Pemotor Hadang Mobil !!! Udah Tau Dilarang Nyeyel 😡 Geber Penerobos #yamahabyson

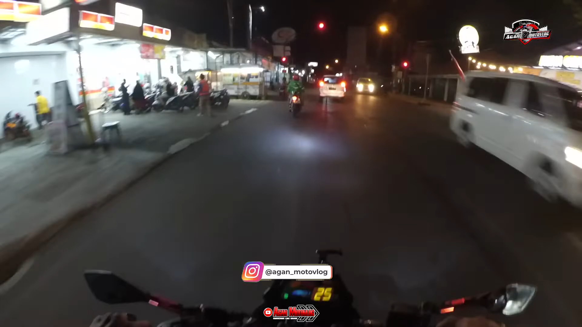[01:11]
di malam ini bener-bener cerah banget men luar biasa cerah sekali gitu ya Oke kita ambil lurus ambil lurus ya Bismillah
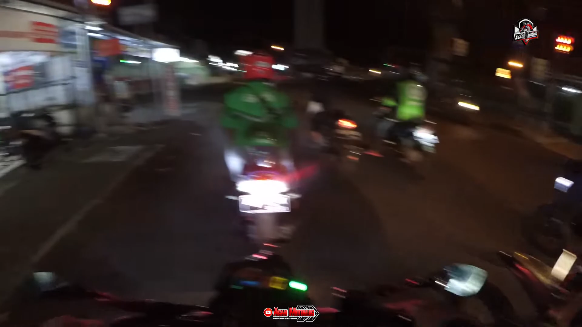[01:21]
oke wah ini padahal perboden ya dari arah situ ya tapi kenapa masih ada yang lewat jalan sini gitu ya dari arah sana gitu ya ini kan satu arah men wow dingin juga malam ini luar biasa dinginnya
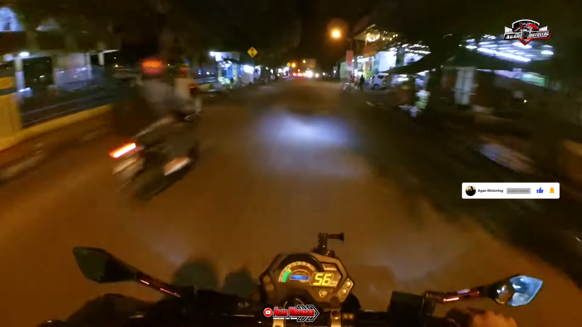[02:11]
kita ambil kanan ini alur-alur kota banjar ya sepi men malam ini seolah lagi PPKM kan
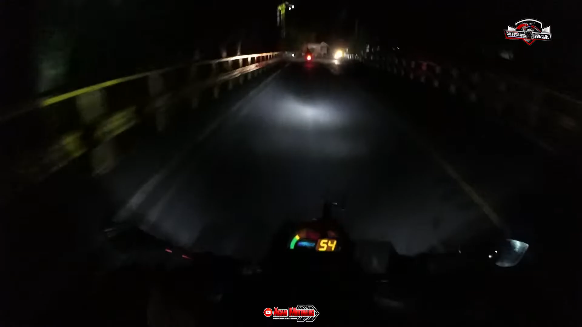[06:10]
Aduh pulang Ngedit sambil nyemil Wah enak pokoknya cuy Rawesin pokok namanya Rawesin rawesin Oke men ini lagi penyangkatan ya Yailah ini bus Malah lewat sini Udah tau ini kan Disekat kan Ya Allah Aduh Aduh harus mundur kah gue ini men Astagfirullahaladzim
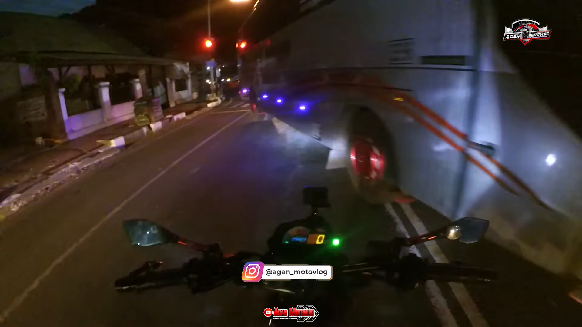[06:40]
Ya kan yang lainnya malah ikut Nerobos gitu ya Astaga
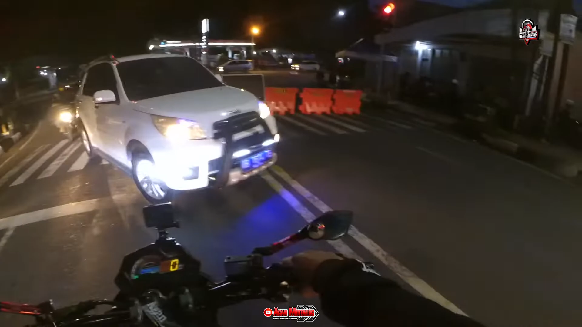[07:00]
Aduh pelanggaran ini kalau kayak gini mah Tuh kan yang lainnya malah ikut-ikutan Akhirnya ya berdampaknya seperti ini ya